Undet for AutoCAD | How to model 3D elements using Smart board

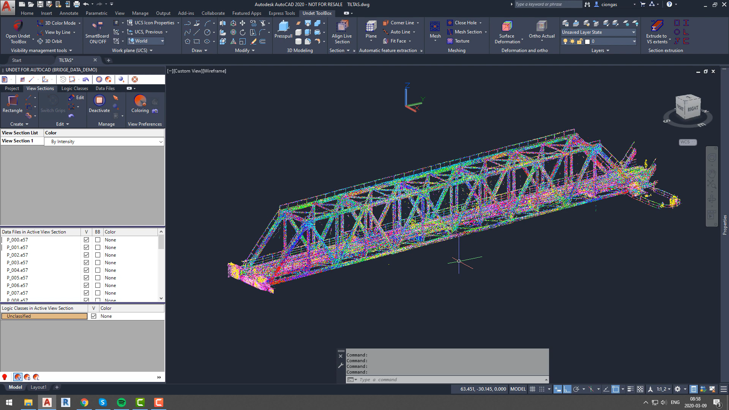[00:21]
tab this will create three different view ports one for drafting one for side and one for top view in a smart board dialog box will also appear in which you will be able to select options such as cross section and profile section also you will be able to adjust section thickness section offset size and even move that section using arrows another thing that you will be able to do is to change section view in draft plane according to specified surface then you have drafting plane
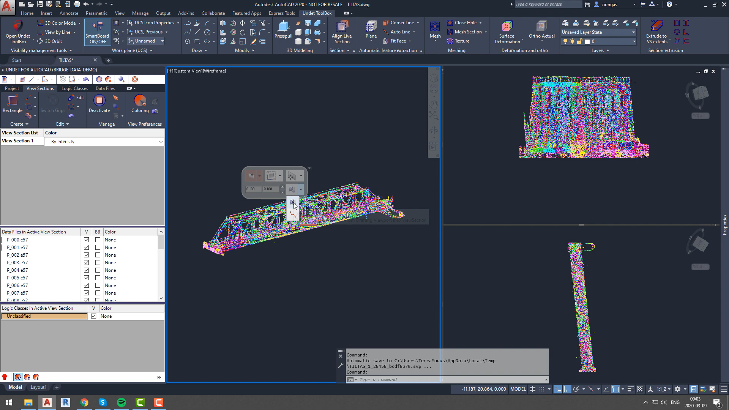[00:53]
management settings and few more options to translate section view from drafting viewport into new view section or automatically create a regular profile so our first move towards creating metal beam
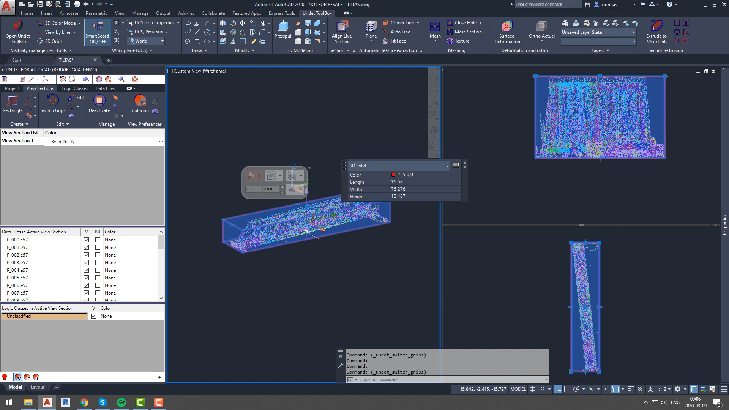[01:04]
will be to adjust our view section so that we will clearly see beam that we are interested in after that we will create cross section to do it we will go to top view and we will mark beginning
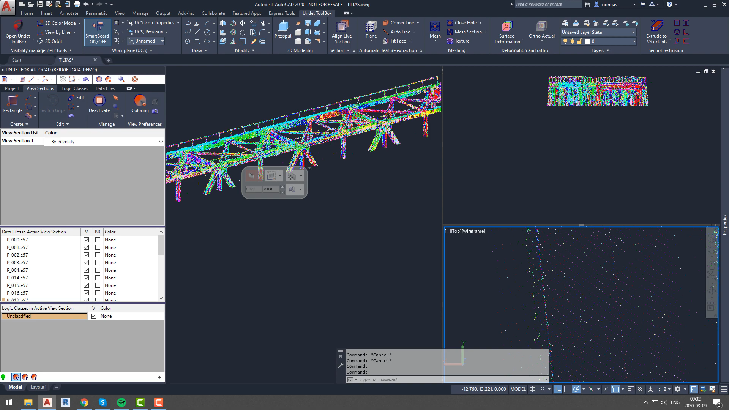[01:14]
of the element and then the end of same element this will create new section but since we
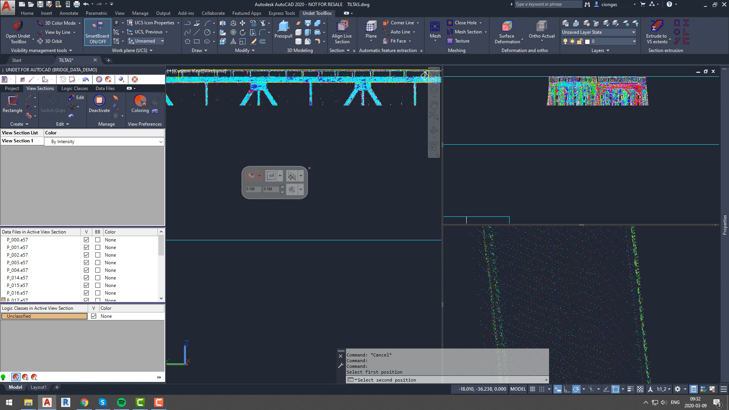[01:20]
are interested in element structure and we want to be precise on that we will create another section this time profile section and we will mark two points of same element as you can see this created new section and new ucs now we see 10 centimeters size profile section of our beam so we are able to draw it there are two ways how you can model your beam first is to draw outline of beam using rectangles or poly lines we will use
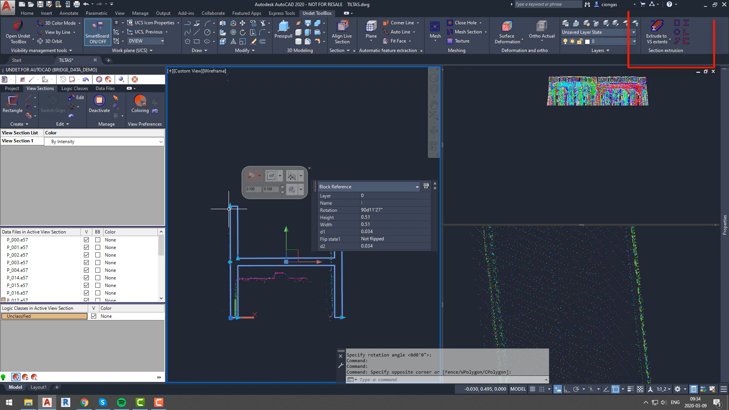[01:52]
this option later on another way to model beam is to use section extrusion tab and use standard shapes profile section blocks so we will use h form dynamic beam block and adjust it according to point
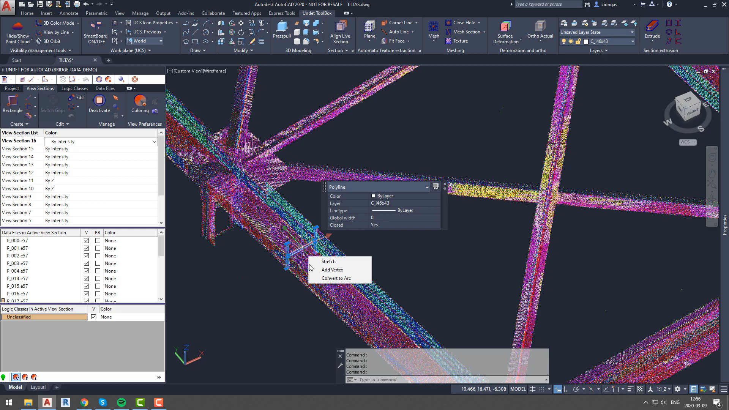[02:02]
cloud information so once we have those two longest beams outlined we will extrude them and see if our created
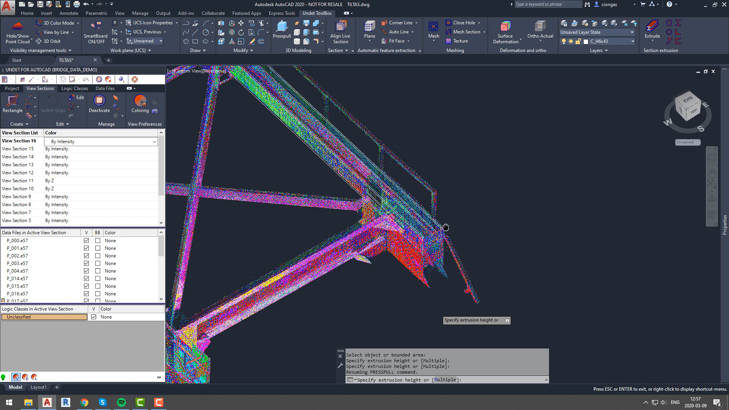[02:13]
cross sections and profile sections were correct and if these long beams are in correct position it seems like everything
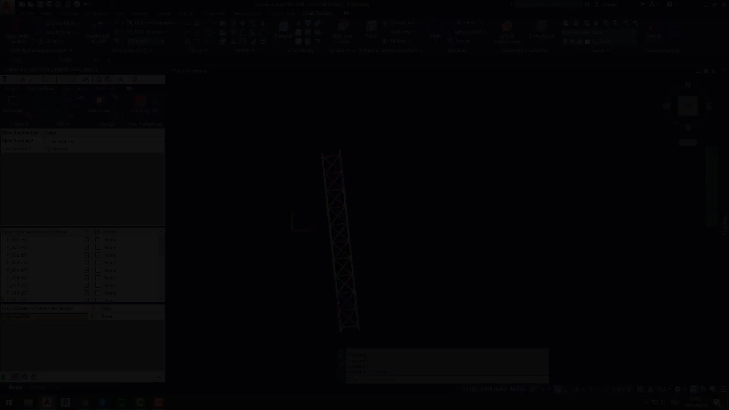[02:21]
is really precise so we can move on
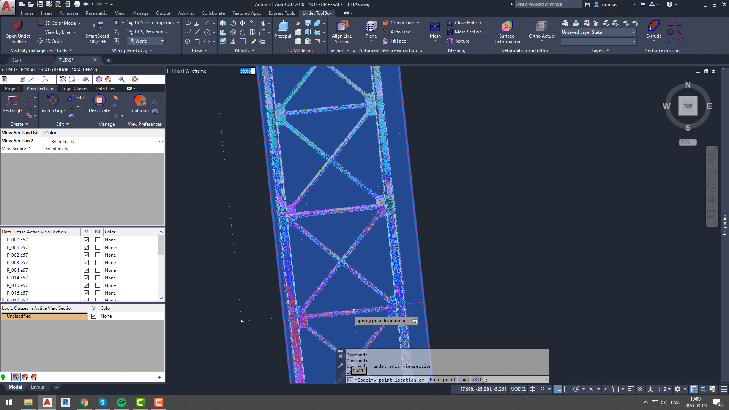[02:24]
and start modeling smaller elements that are in between our two beams so
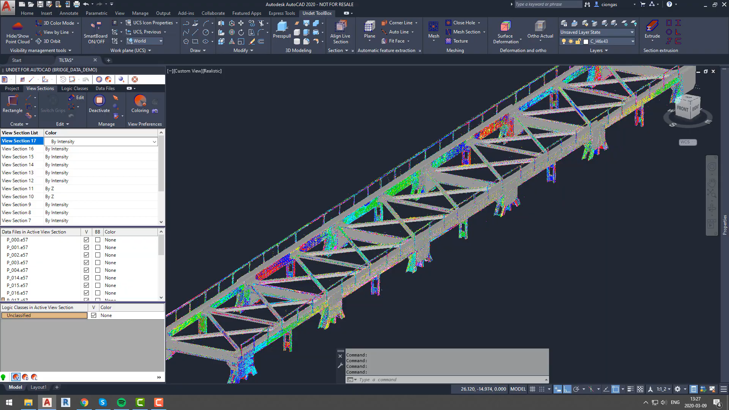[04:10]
applied now we will move on and model side part of the bridge since we
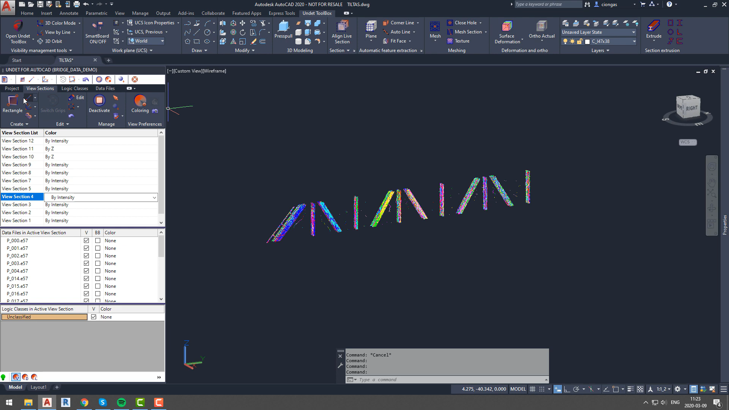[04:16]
already have a lot of elements modeled we will hide all elements to have clear view and we will start following
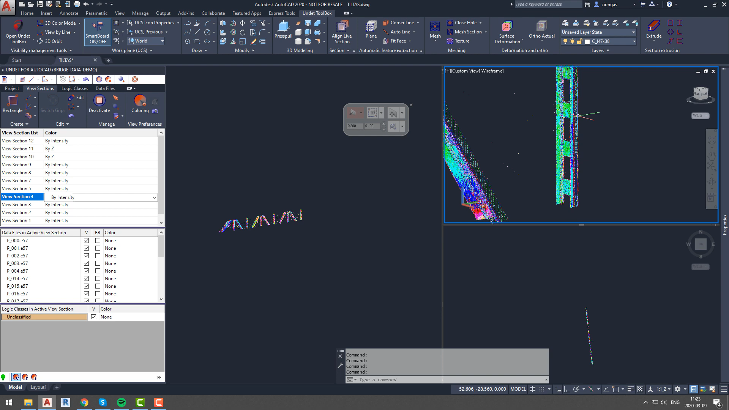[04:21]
same workflow by specifying cross section and profile section and once we have our ucs and plane ready for modeling we will draw element profile in your desired way